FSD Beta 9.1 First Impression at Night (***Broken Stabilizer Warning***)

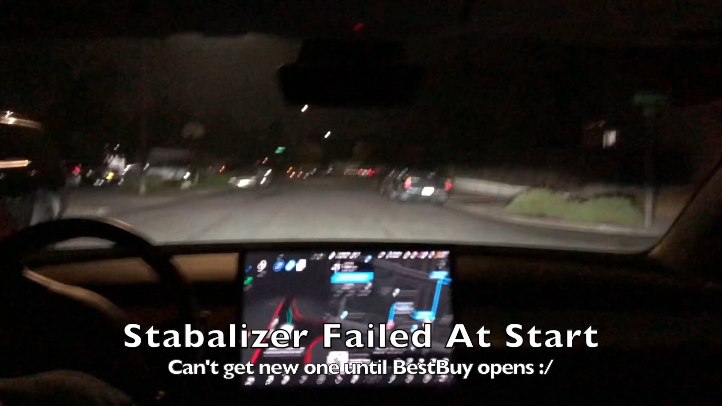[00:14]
activated full stop driving let's see how well 9.1 is able to do
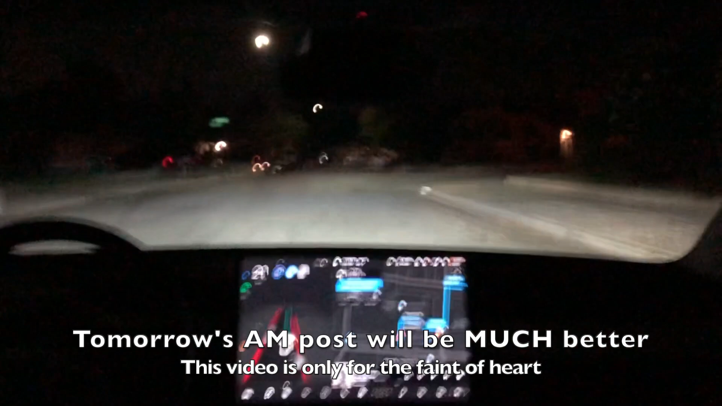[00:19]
right
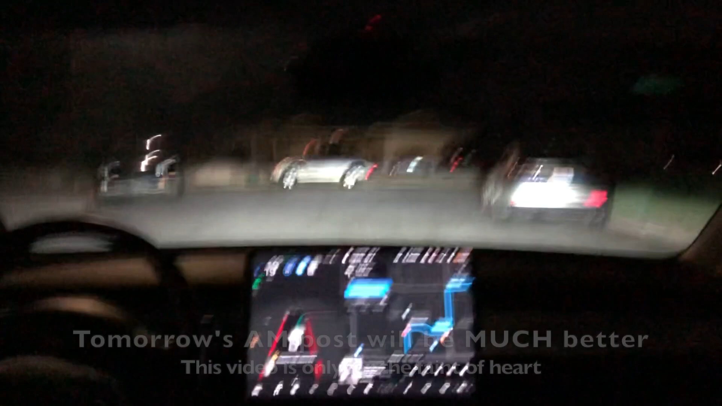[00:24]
here it says stopping for traffic control there is no traffic control but without me doing any type of maneuver or interaction it decided to go
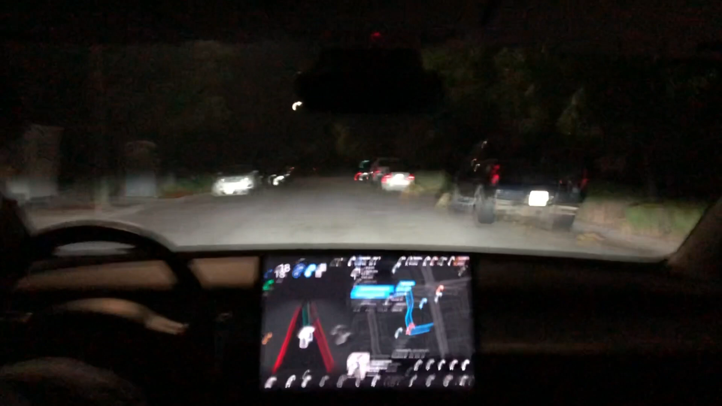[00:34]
we have an unprotected left here although since it is midnight i doubt we'll have any cross traffic um we do have a lot of blindness to our left and vehicles coming so i'm actually a little nervous so it's creeping forward for visibility
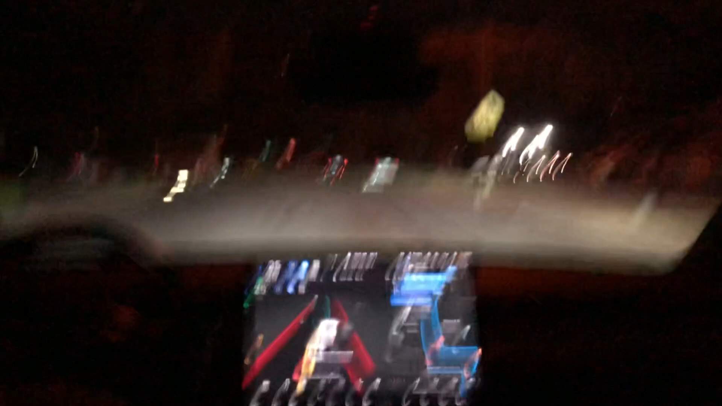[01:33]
wow okay so right there i did a little bit of a rolling stock stop um that's exactly how i would have driven and done that stop sign however that is illegal and we only got down to 10 miles an hour there all right there i start start to slow down as a saw a pedestrian crosswalk and um however when it signed up pedestrians it decided to hit the accelerator again